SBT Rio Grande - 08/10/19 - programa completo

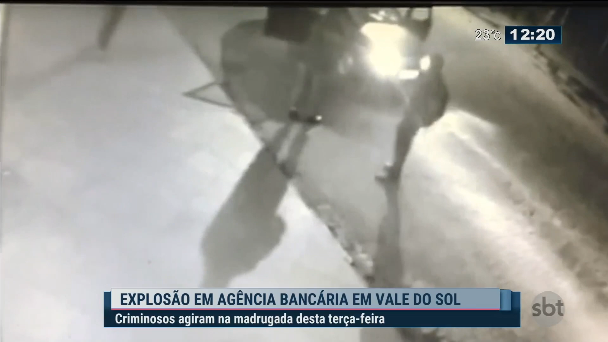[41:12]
As imagens mostram quatro homens armados chegando em um carro em frente à agência do Banro e Sul da cidade. Dois entram, arrombam a porta do banco, enquanto os outros dois vigiam a rua armados. Depois, todos saem.